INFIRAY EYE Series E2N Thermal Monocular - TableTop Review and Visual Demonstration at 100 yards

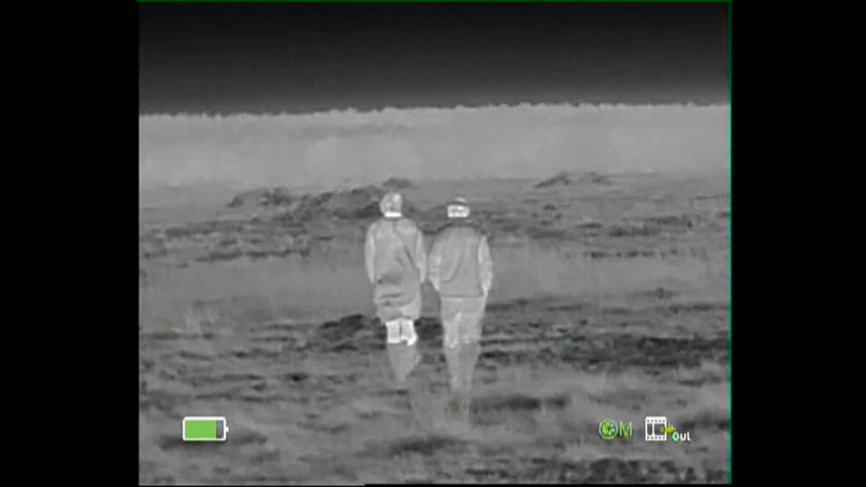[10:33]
Alright, hopefully this video clip here will give you an idea and sense of the performance
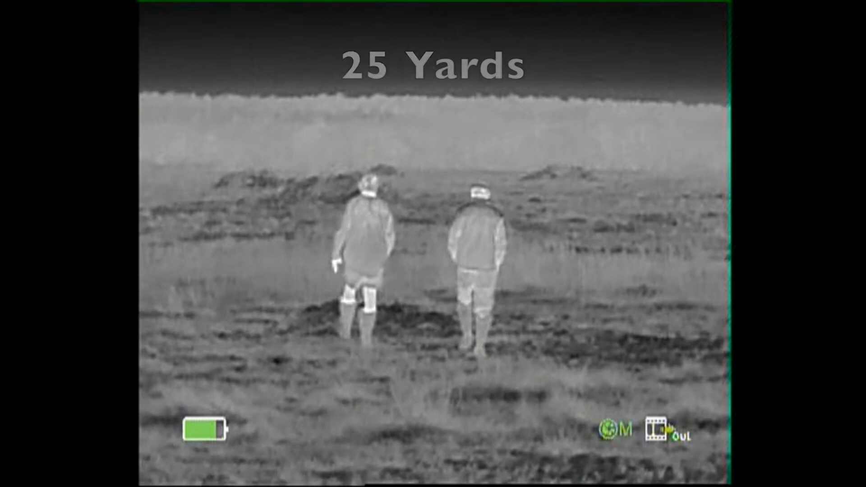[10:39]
capabilities of the E2N spotting and observing persons at this range right here. These two gentlemen are 25 yards away. I am in white hot mode right there.
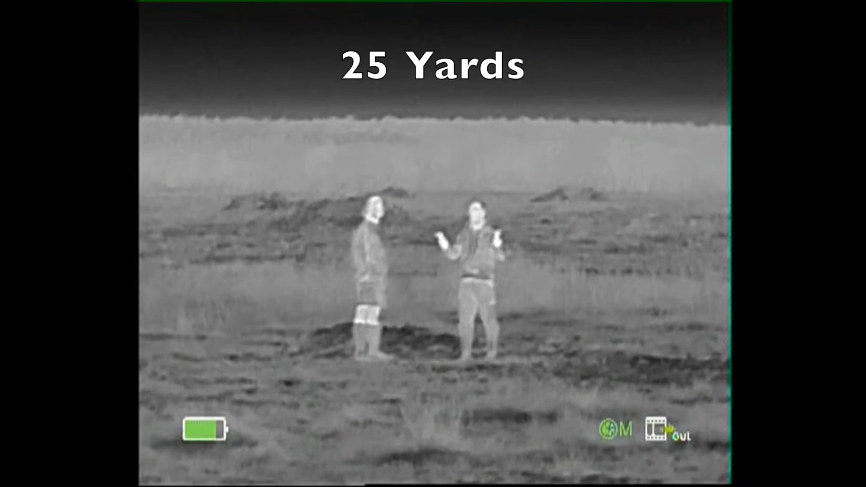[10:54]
I activated the E-Zoom, there's black hot mode, red hot,
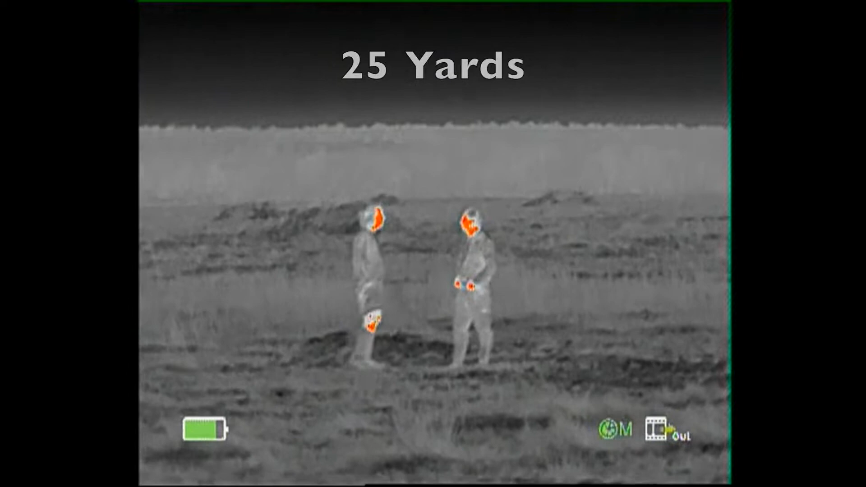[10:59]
pseudo color, and target ID.
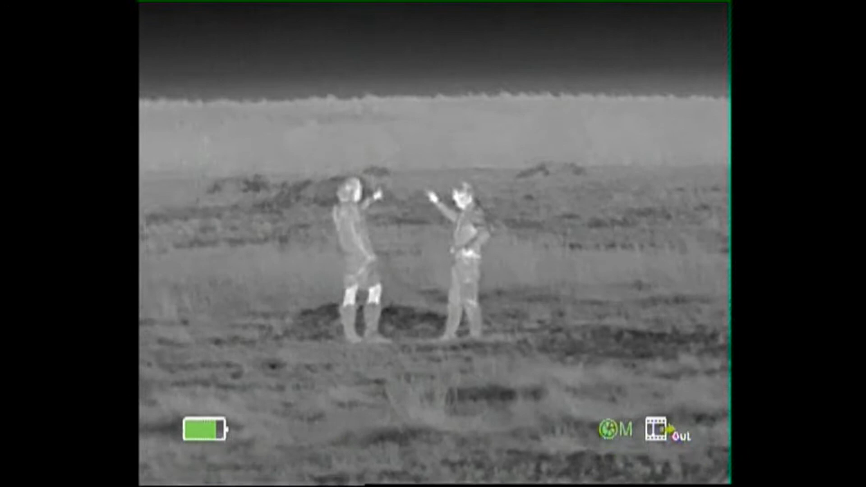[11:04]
These two guys are six foot tall, about 200 pounds, so average size gentlemen.
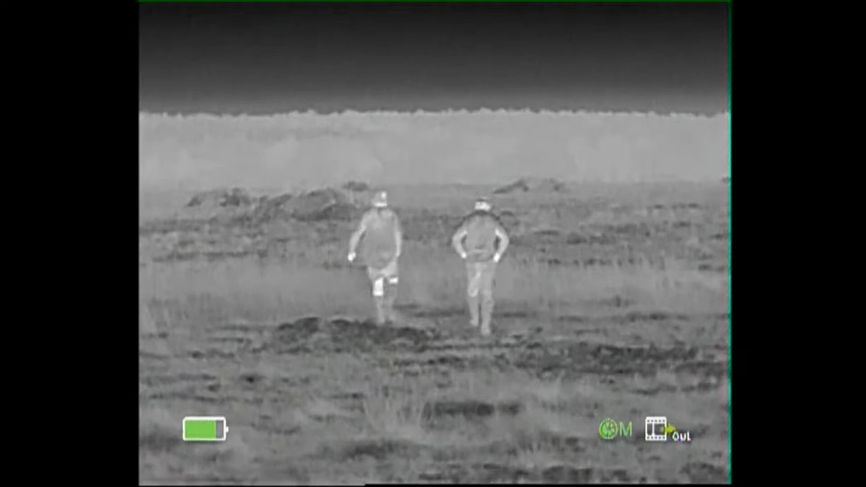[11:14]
The guy on the left is wearing shorts, so that's why you see the top of his legs is appearing hot, whereas the guy on the right is wearing full pants, so you don't see his heat signature below the belt there. They're going to walk it out to 50 yards, and again stop.
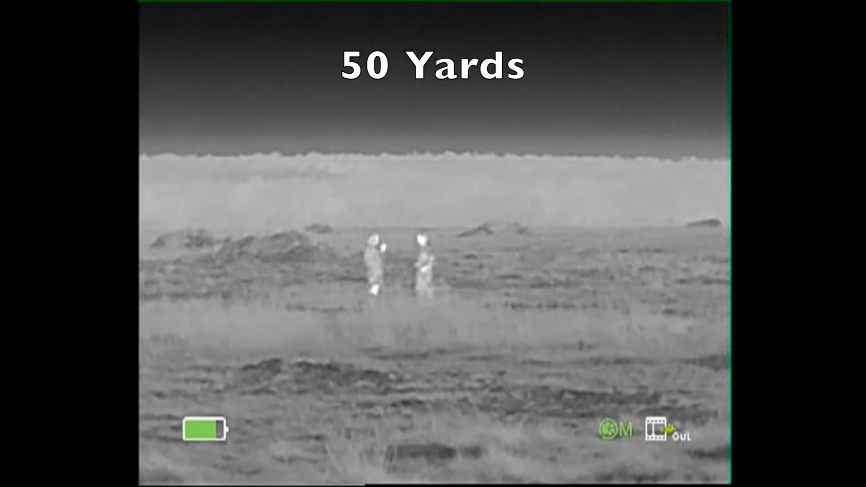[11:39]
And just at various ranges, I'm adjusting not only color palettes to give you that illustration of the differences.
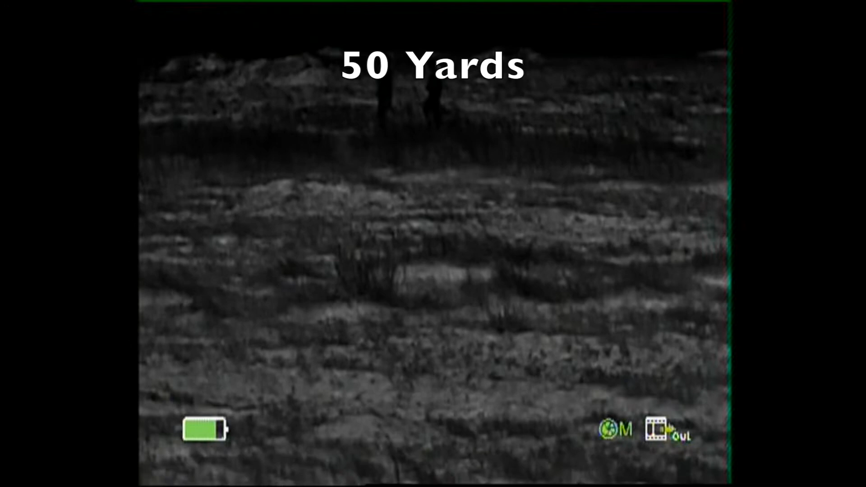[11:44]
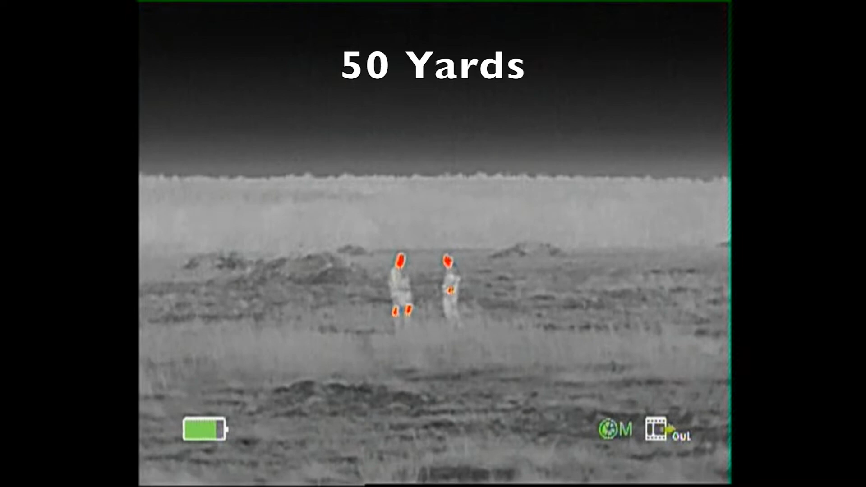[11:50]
That red hot is pretty neat.
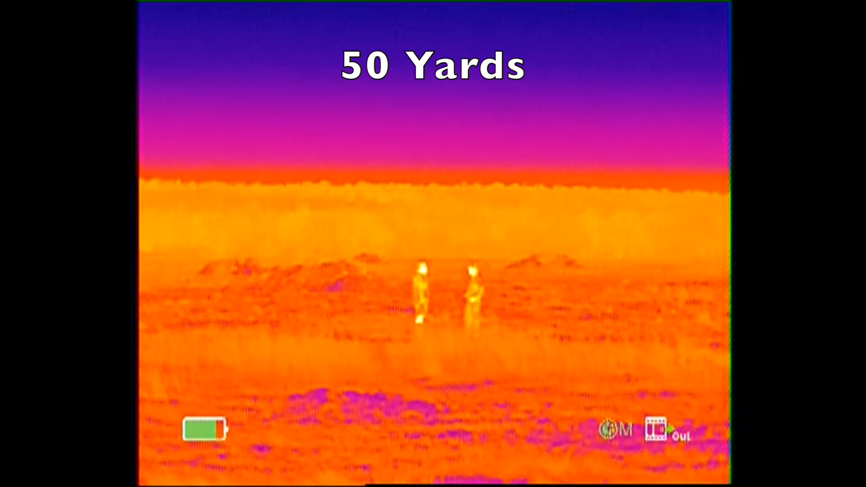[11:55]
But I'm also checking the focus, so there's E-Zoom.
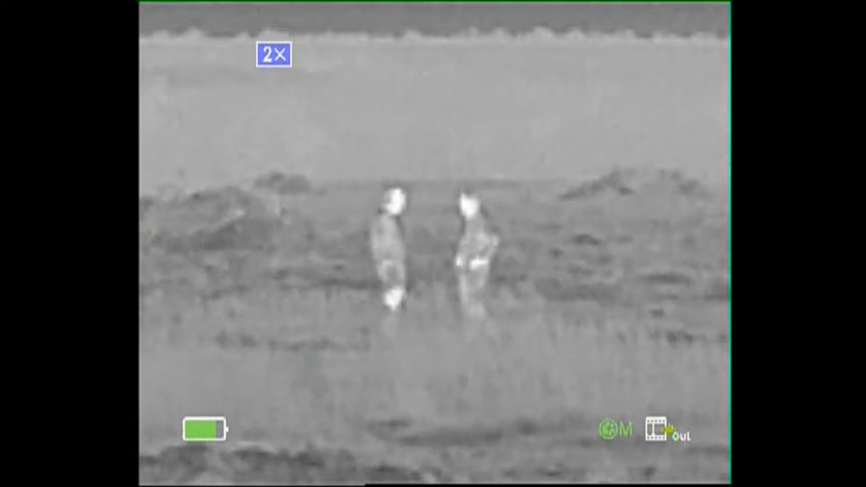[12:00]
So basically as you're identifying or detecting targets at various ranges,
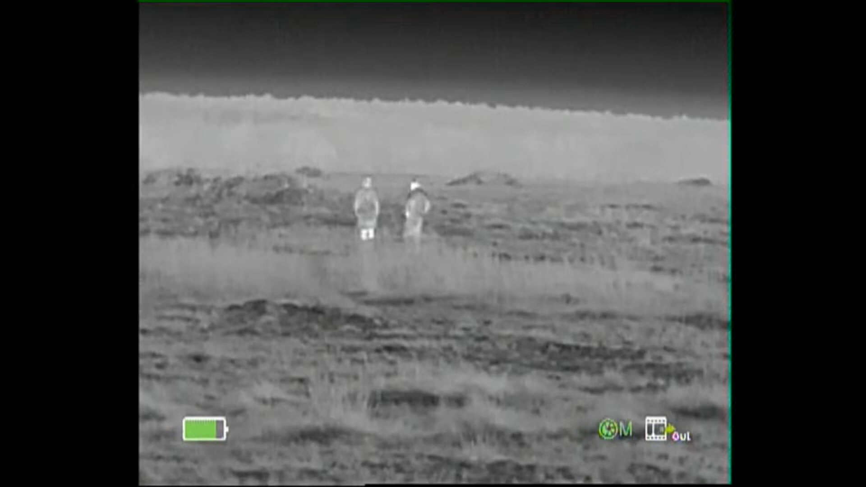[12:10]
you'll be using that rotary dial on the left back of the scope to fine tune your focus for max clarity. They're going to walk out to 75 yards now.
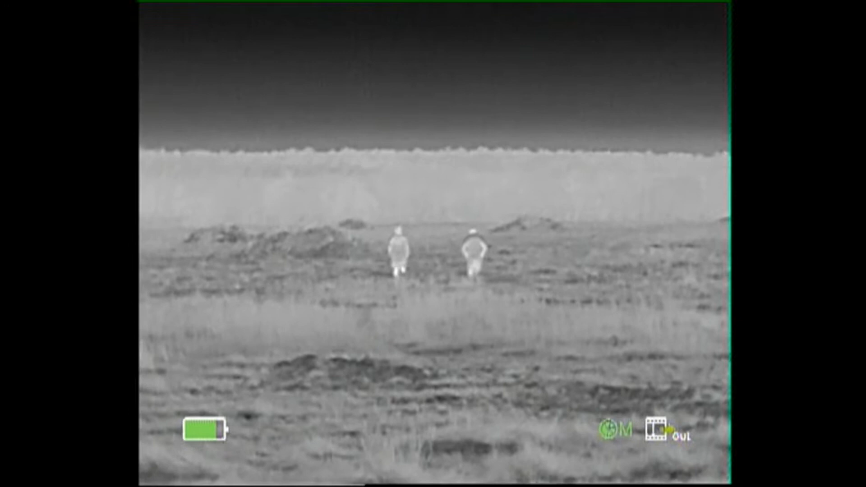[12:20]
So certainly if you're looking at this type product for maybe some home protection or observation, this will give you an idea of what a man-sized target looks like through the E2N. So stopped at 75, E-Zoom to two times,
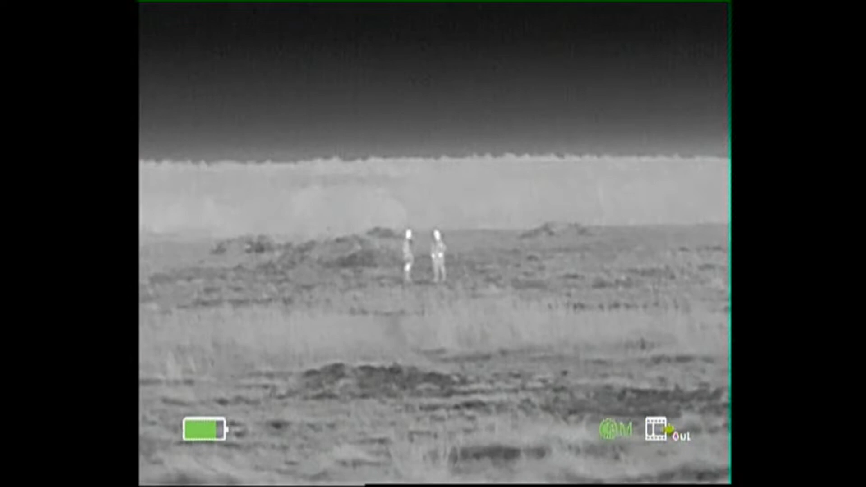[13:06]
They're out in an open field. Those are brush piles that are, they look like mounds out there, and then that distant wood line is probably about 500 yards away.
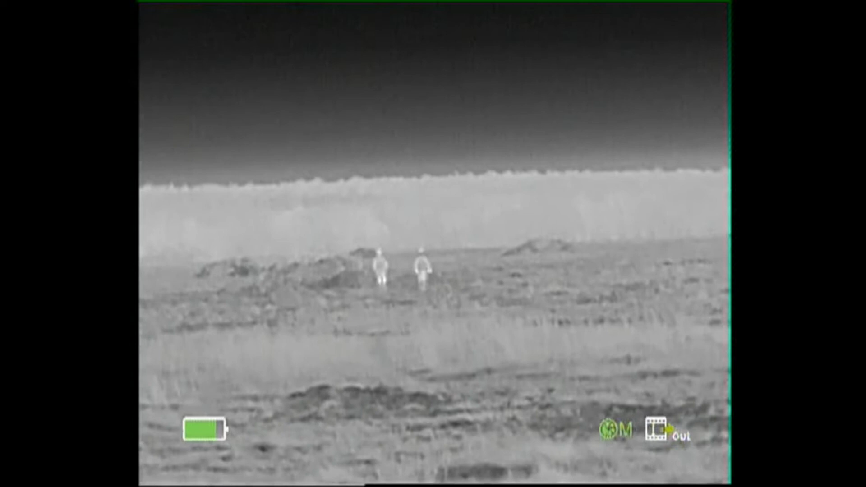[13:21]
So in this scene here, they're the only heat signatures in this field at this point.
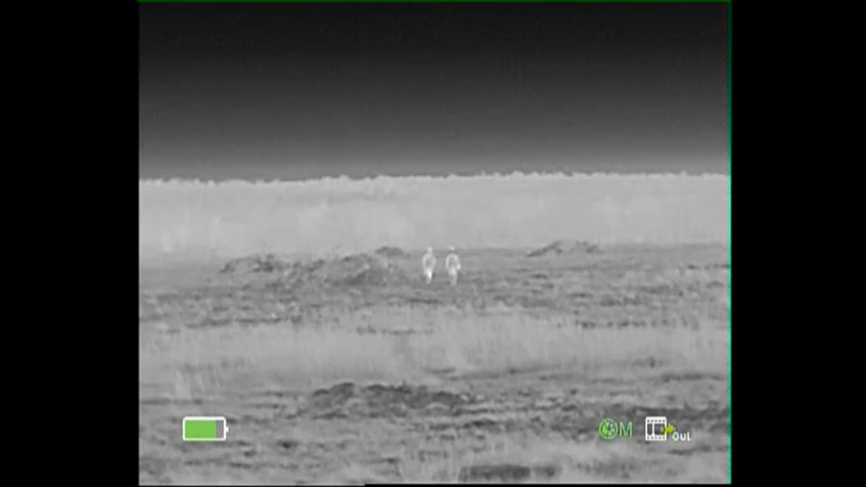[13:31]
And they're going to go ahead and make their final stop at 100 yards for us. So clearly you can detect with the E2N quite easily actually at 100 yards,
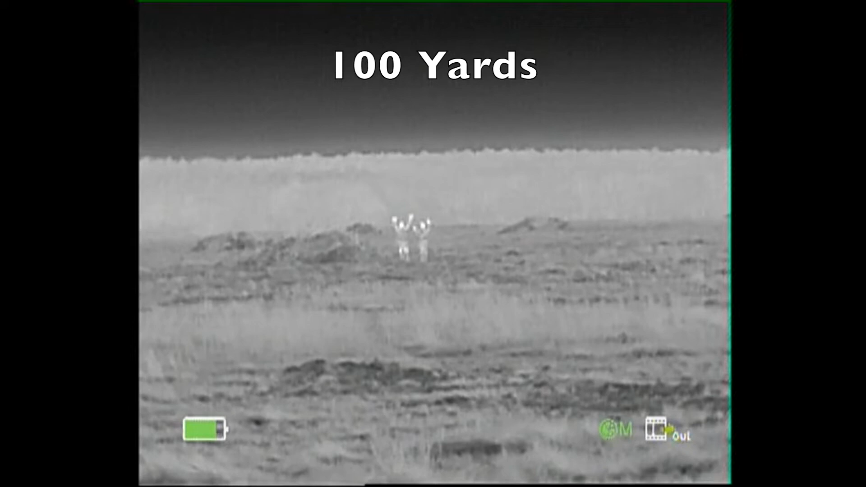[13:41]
man-sized target.
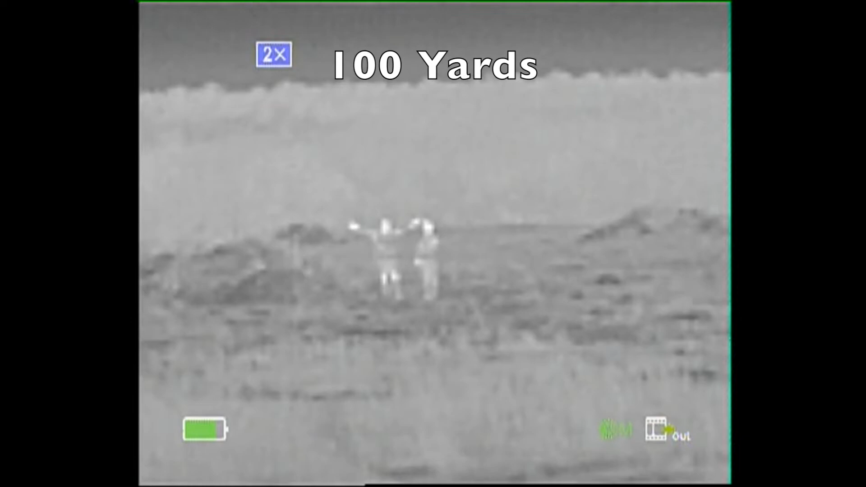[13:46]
They can't really ID in terms of telling which person is what.
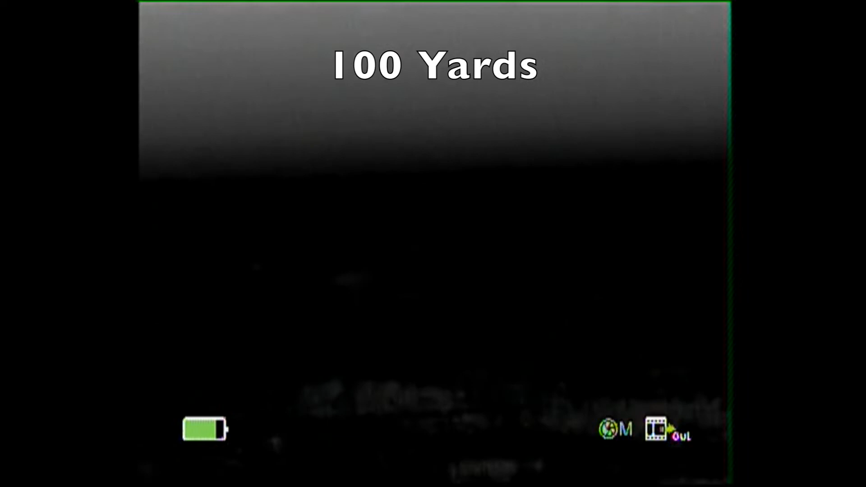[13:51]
There's black hot, red hot,
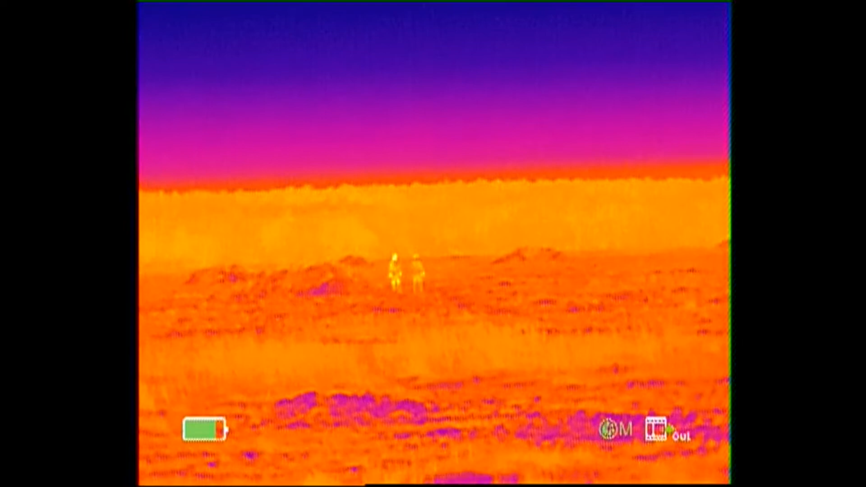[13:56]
pseudo color, and E-Zoom, and target ID.
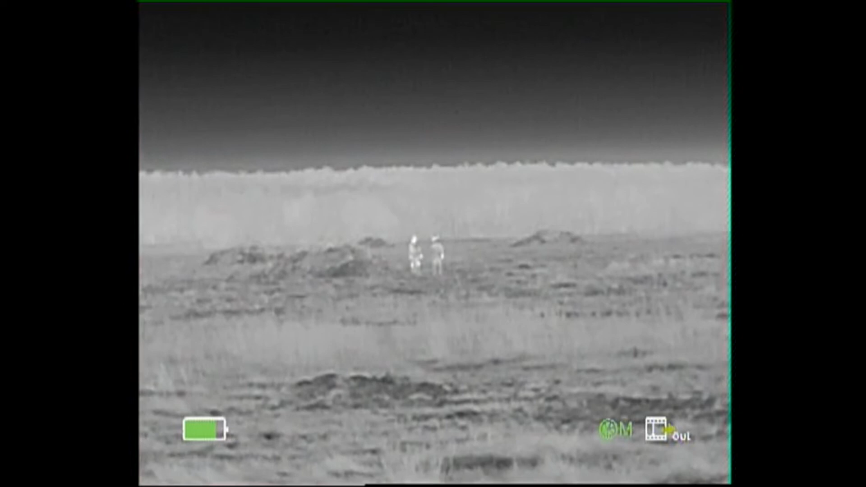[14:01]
And so as they walk back, you'll see what I mean on the identification aspects. So let's get them walking back now.